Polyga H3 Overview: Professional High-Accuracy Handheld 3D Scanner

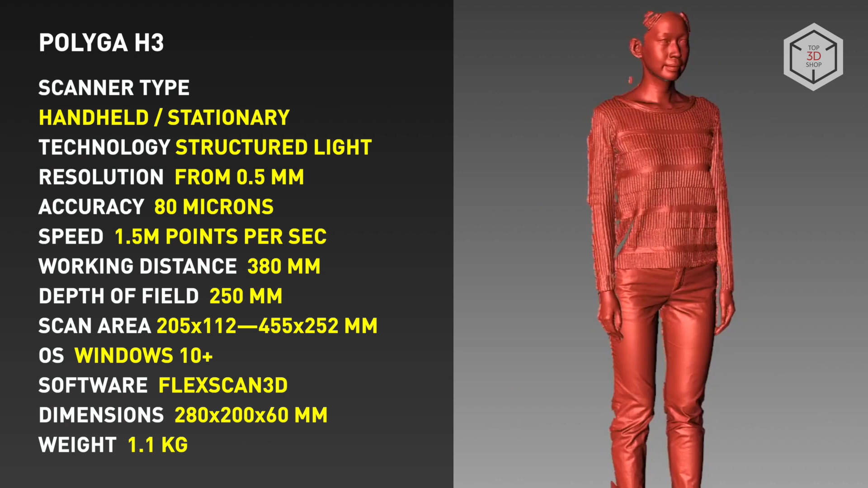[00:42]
The minimum size of the scanning area is 205 by 112 millimeters, while the maximum capture area is 455 by 252 millimeters.
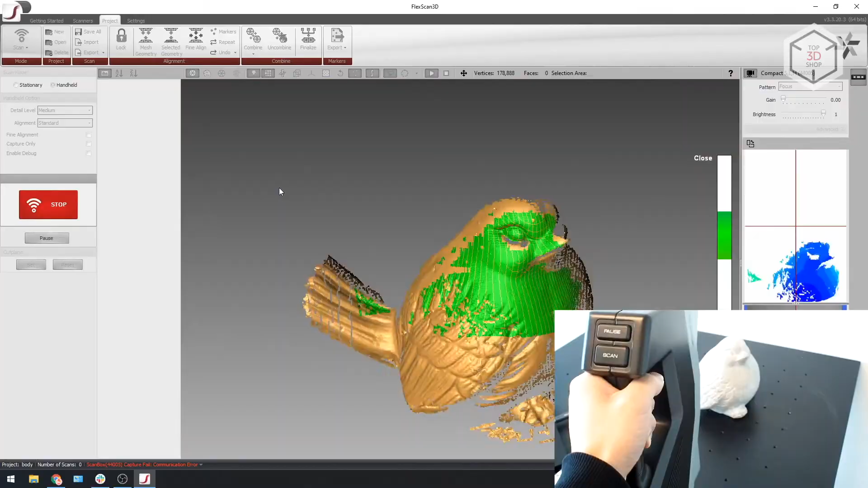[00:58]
The captured digital data is processed using the FlexScan 3D software, also used to generate the final three-dimensional models.